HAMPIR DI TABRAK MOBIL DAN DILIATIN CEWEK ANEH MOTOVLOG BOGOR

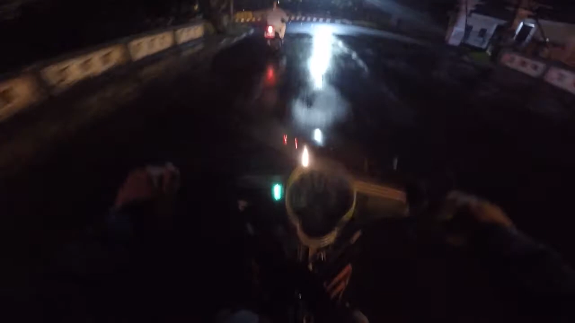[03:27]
Tuh bego tuh, orang udah tahu mau belok, ngapain dia ngambil ke kiri.
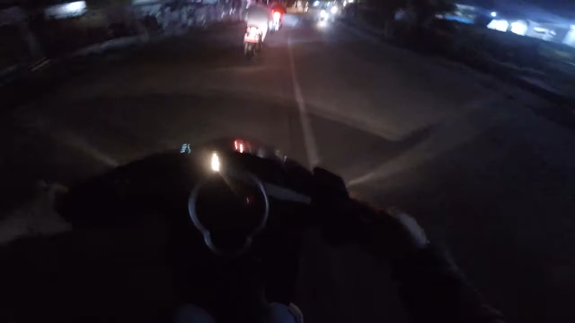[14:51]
Damn! goblok tuh tadi. Hampir aja jatuh gua.
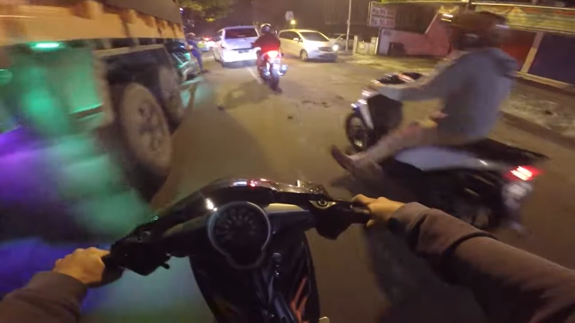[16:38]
Ramai banget. Ada apa ini? Ada razia kah? Oh, ada di aspal anjir. Oh, di aspal-aspal.